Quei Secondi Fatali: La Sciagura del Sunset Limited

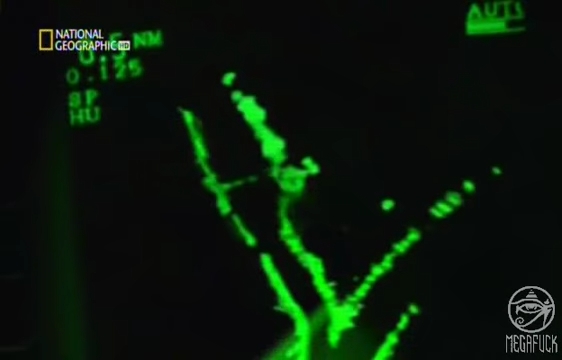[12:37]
Dieci minuti prima dello schianto del treno, Odom è già nel Big Bayou Canotto.
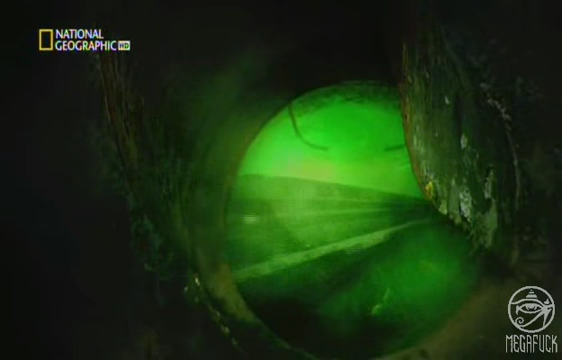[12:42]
Quando controlla il radar, vede qualcosa che non riesce a capire.